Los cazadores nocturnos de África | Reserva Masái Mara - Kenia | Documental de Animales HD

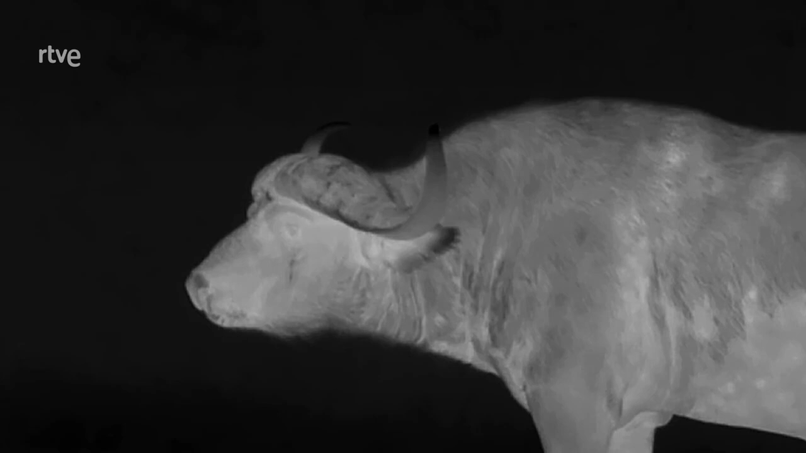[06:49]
El calor que irradian los seres vivos esboza una luminosa
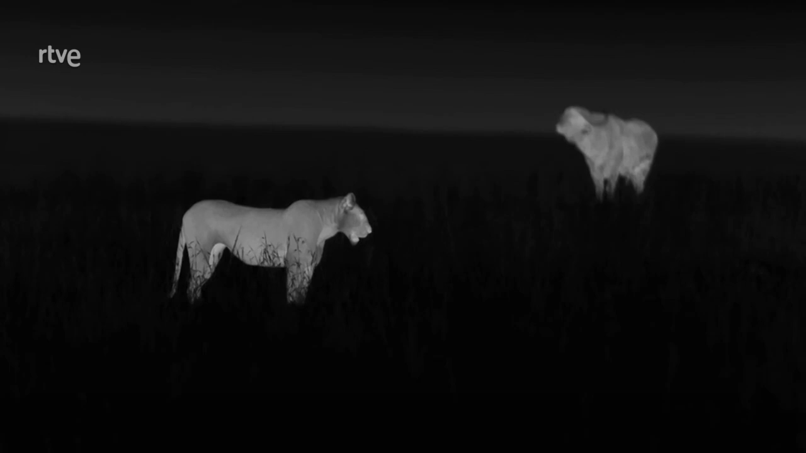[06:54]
imagen en blanco y negro que resalta el brillo de las partes más calientes.
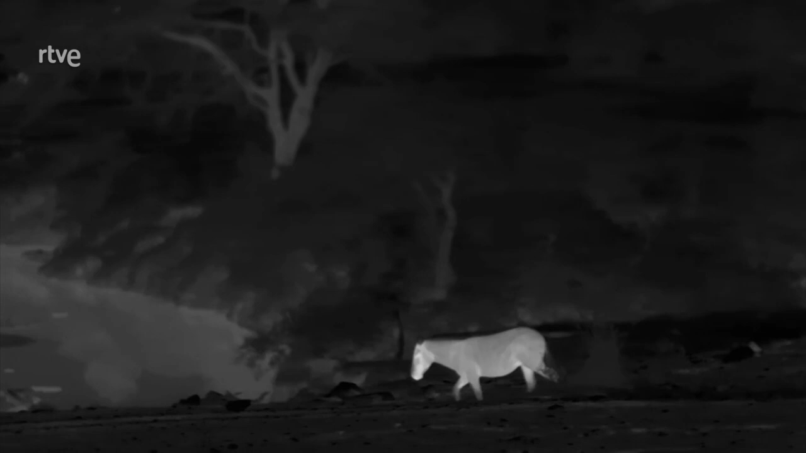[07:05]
La tierra que aún conserva parte del calor del sol posee un aspecto inquietante.
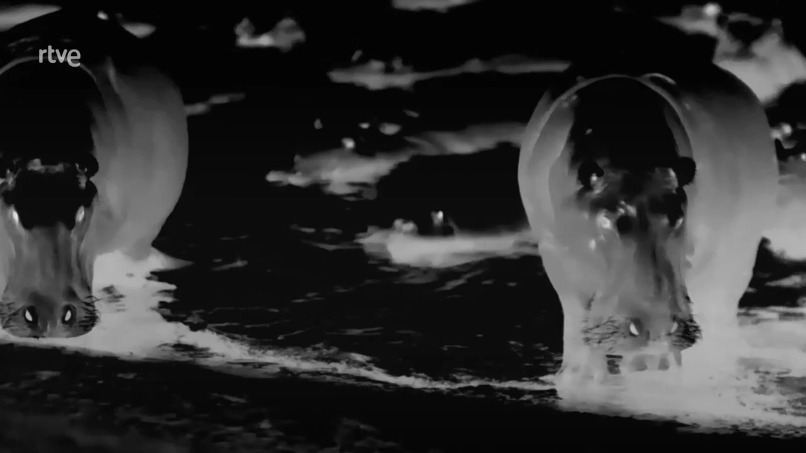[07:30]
El calor del agua adherida hace brillar sus cuerpos.
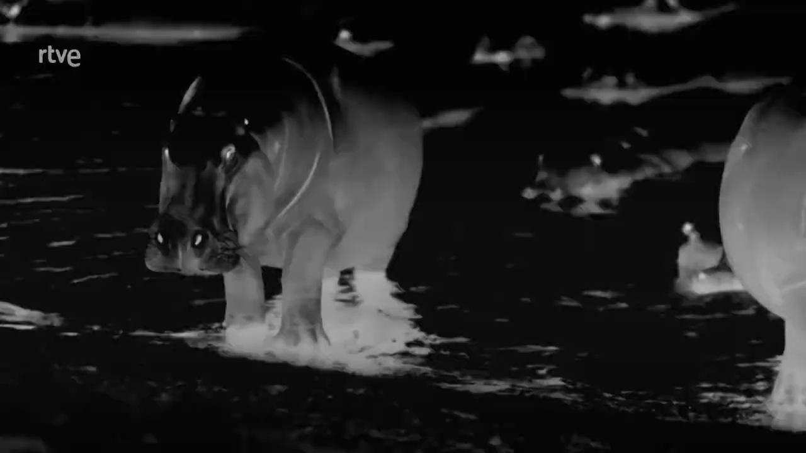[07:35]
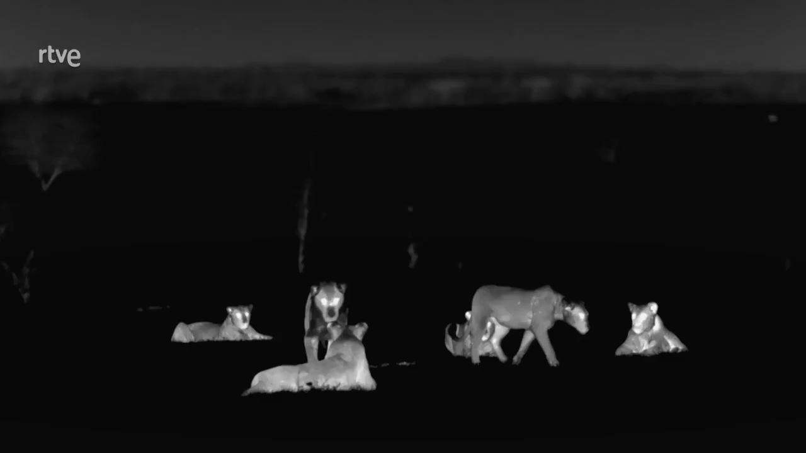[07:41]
Los jóvenes leones siguen jugando aprovechando el frescor de la noche. Su actividad es incesante. El veterano búfalo vuelve a dejar claro
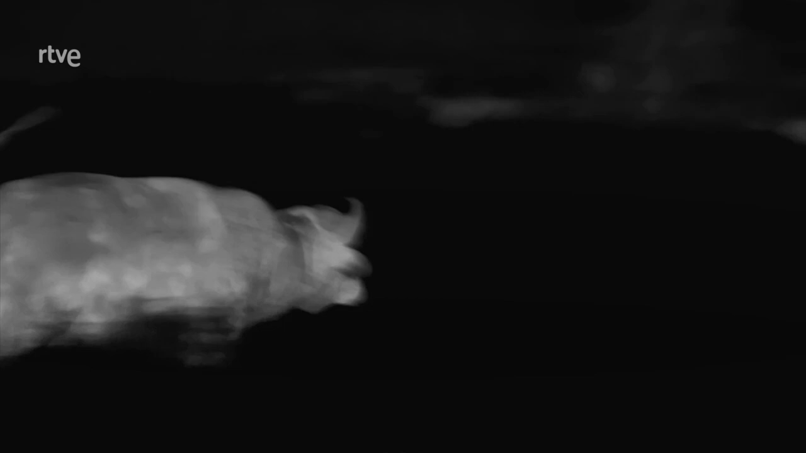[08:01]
lo que piensa de ellos pero en la oscuridad su atrevimiento aumenta.
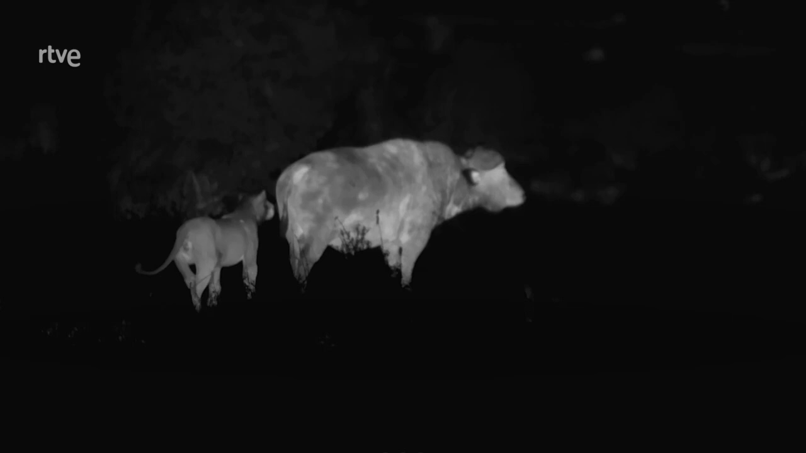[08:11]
La llegada de los hipopótamos atrae su atención.
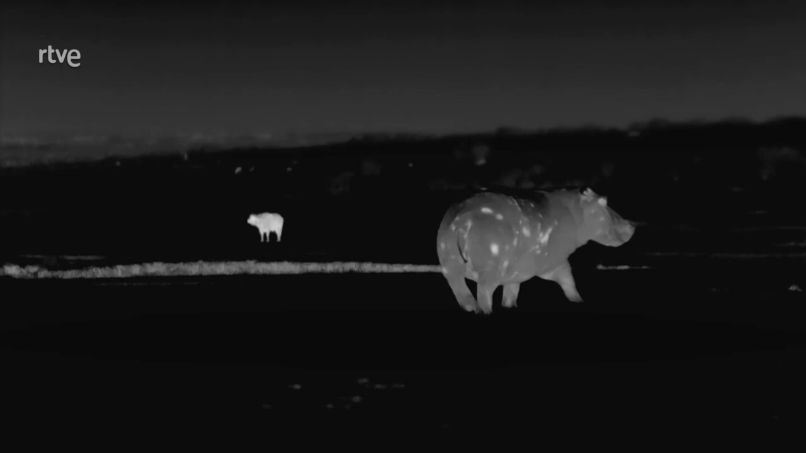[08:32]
Siempre se pensó que por la noche pastaban en solitario y aunque las imágenes térmicas demuestran que no siempre es así no es habitual que formen grupos tan numerosos.
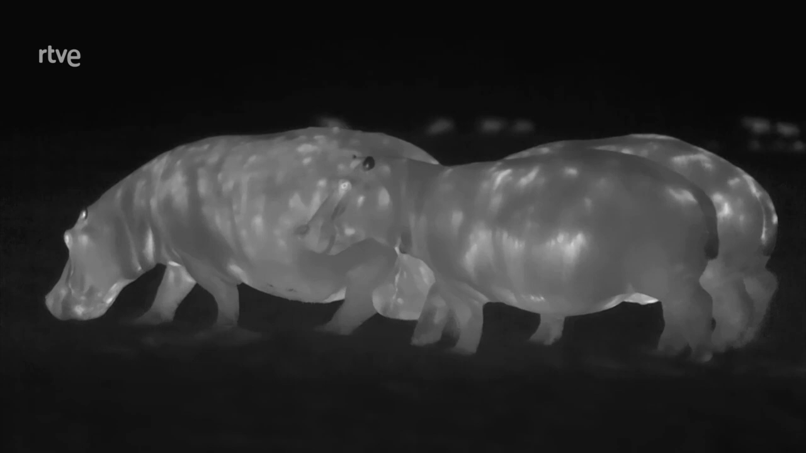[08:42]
Casi todos tienen heridas o cicatrices de peleas que aparecen como puntos brillantes en la imagen térmica. Pero aquí las disputas no son frecuentes porque la hierba es muy abundante.
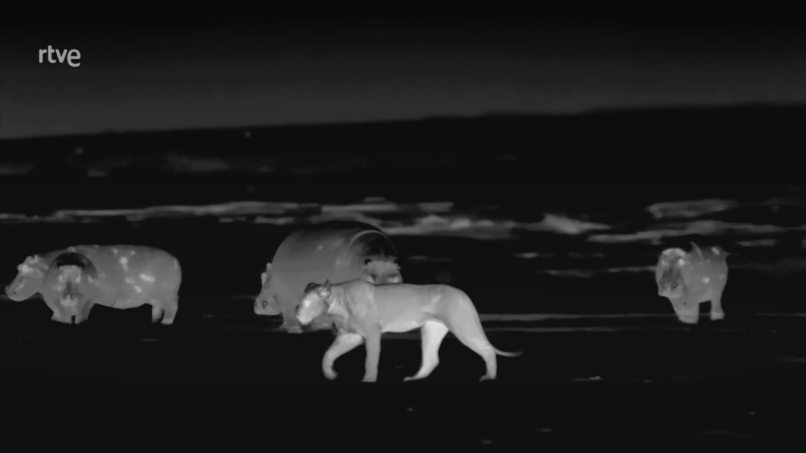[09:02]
Los jóvenes leones pronto descubren que a estos enormes animales no les gusta su compañía y que no ven con agrado sus alocados huegos. así que deciden mantenerse a distancia.
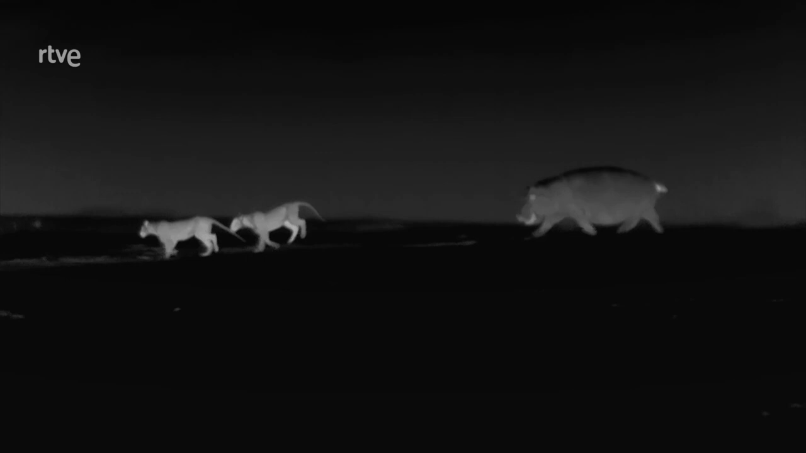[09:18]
El tumulto ha puesto en guardia las manadas de herbívoros por lo que si desean cazar tendrán que intentarlo en otro sitio.
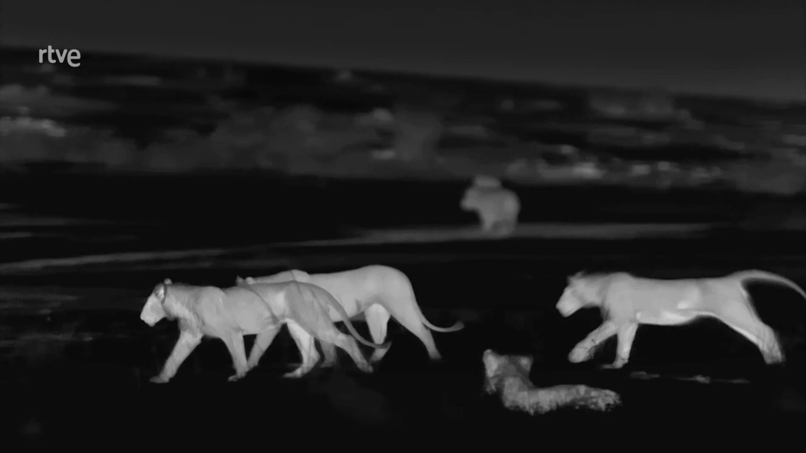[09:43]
Las tres madres se ponen en marcha con la esperanza de encontrar en la oscuridad alguna presa desprevenida.
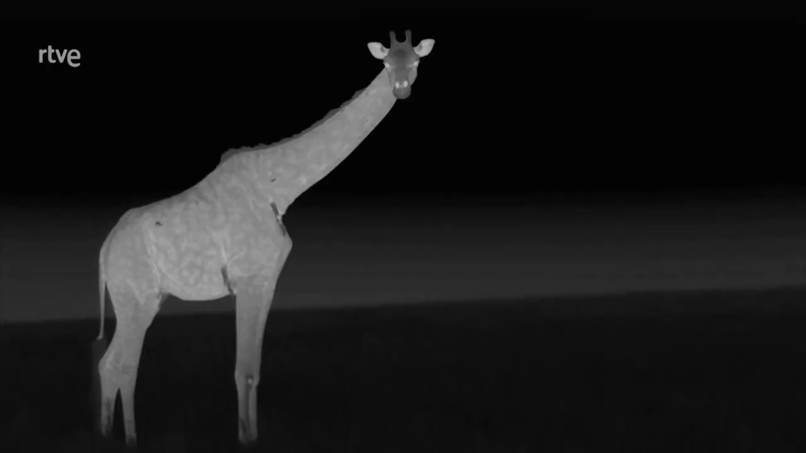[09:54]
Sus siete hijos adolescentes permanecerán aquí ya que sus incesantes y alborotadores juegos frustrarían cualquier cacería.
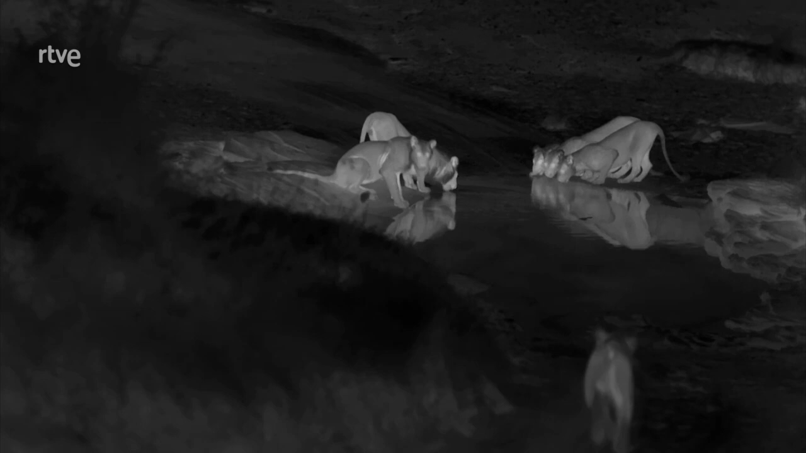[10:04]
A las ocho la oscuridad es total y la cámara térmica capta
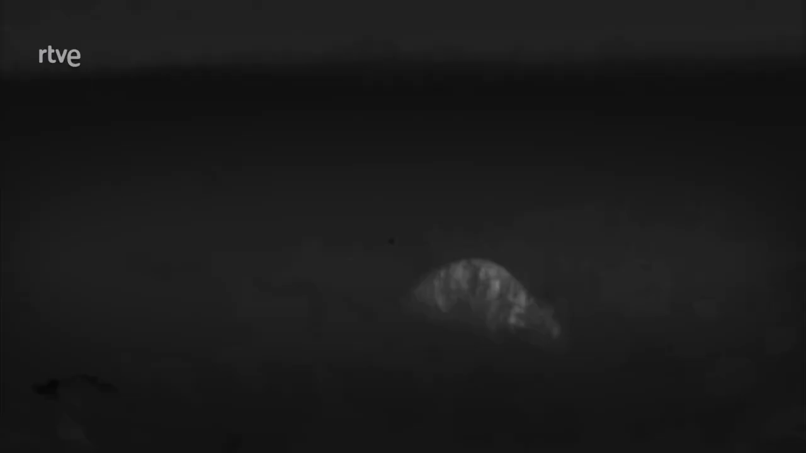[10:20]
a algunos animales que eran invisibles durante el día.
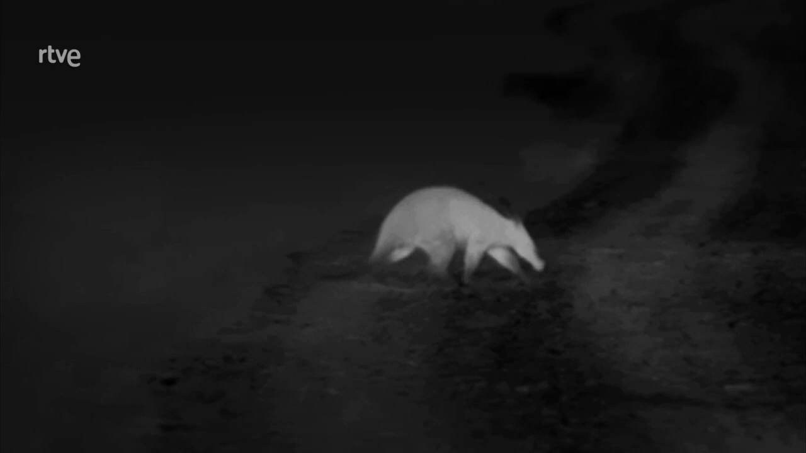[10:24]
Como este oso hormiguero que está buscando los voluminosos nidos de termitas.
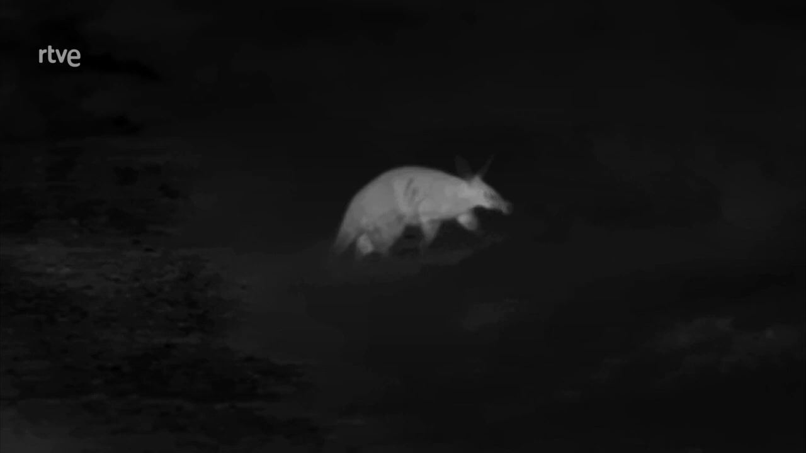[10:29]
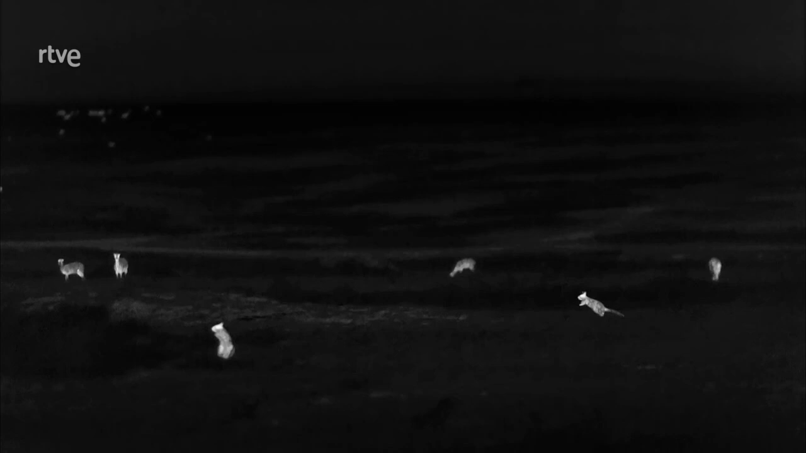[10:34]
o las simpáticas liebres saltadoras que
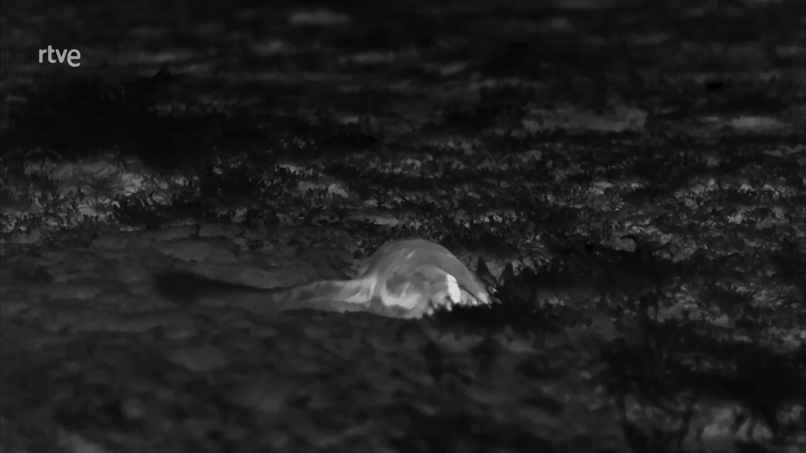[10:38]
aunque parecen canguros pequeños en realidad son roedores
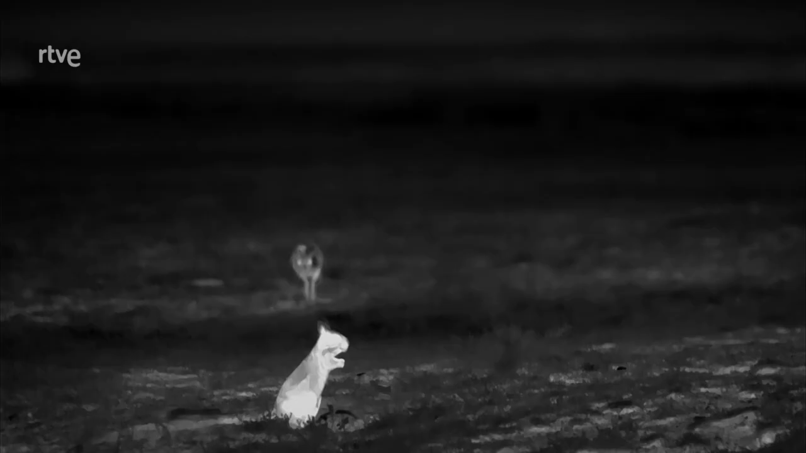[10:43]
que viven formando colonias en extensas madrigueras subterráneas.
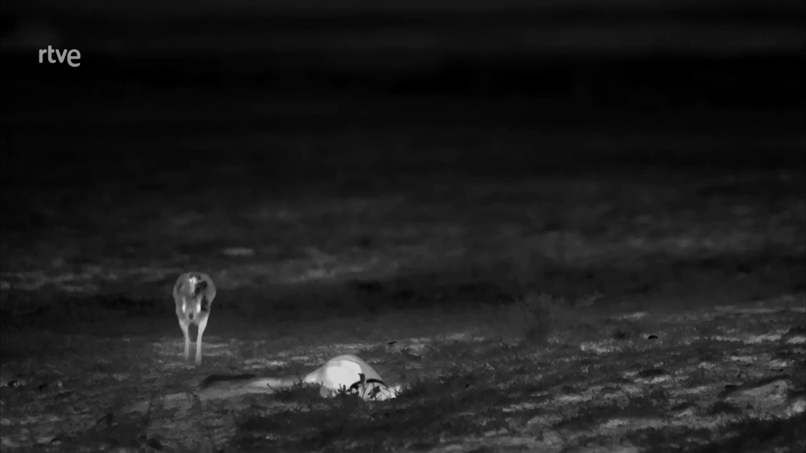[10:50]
Acaban de descubrir a varios chacales
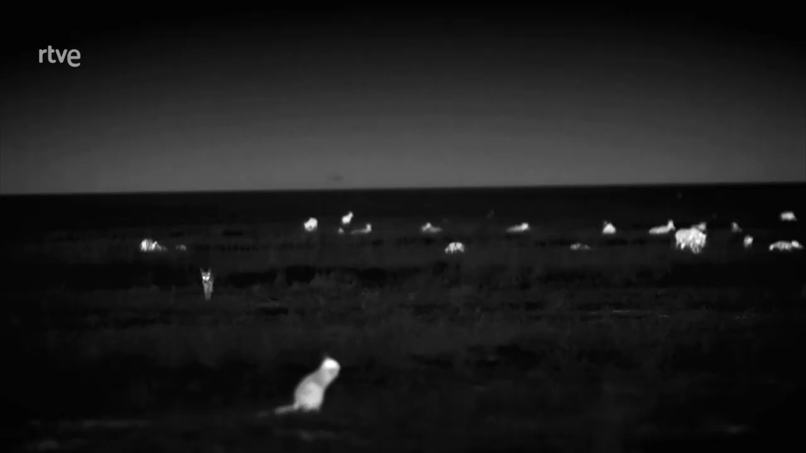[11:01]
así que tras pensarlo un instante huyen a toda velocidad dando prodigiosos saltos.
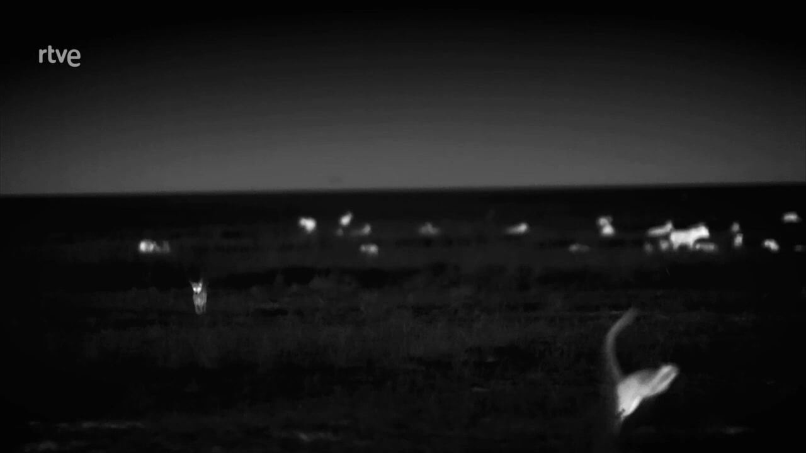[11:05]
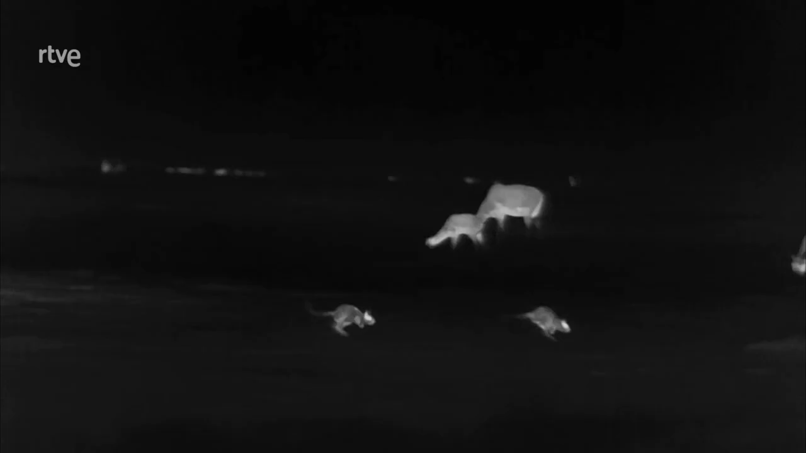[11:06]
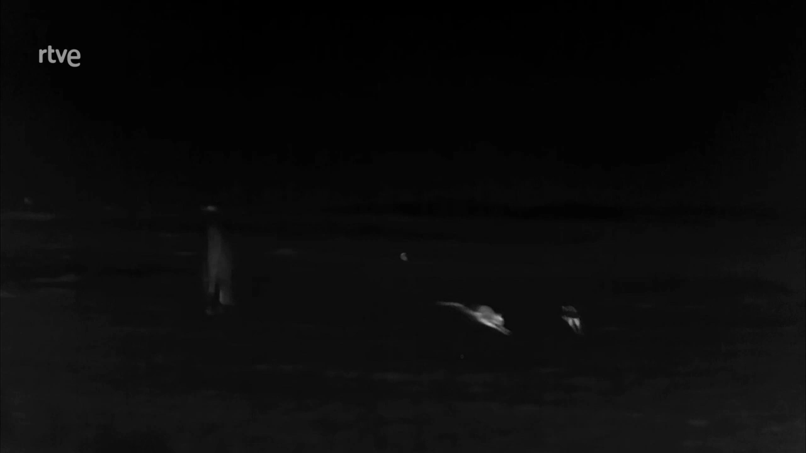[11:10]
A este joven leopardo le encantaría tomar un pequeño tentempié.
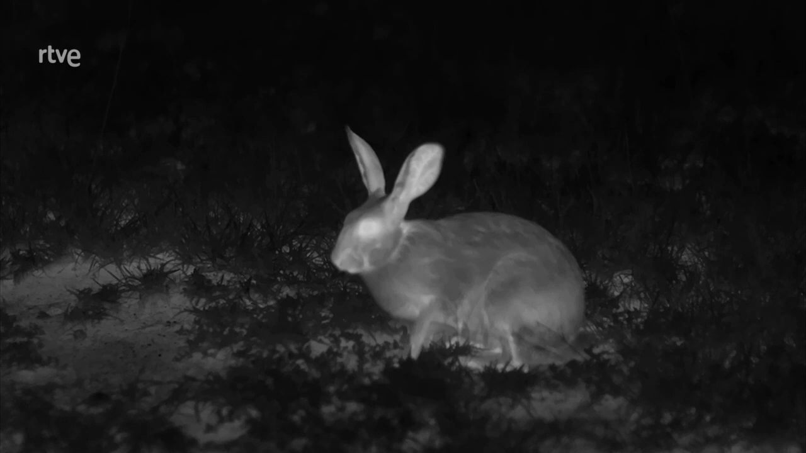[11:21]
Pero esta liebre no es menos ágil que su pariente saltadora. leo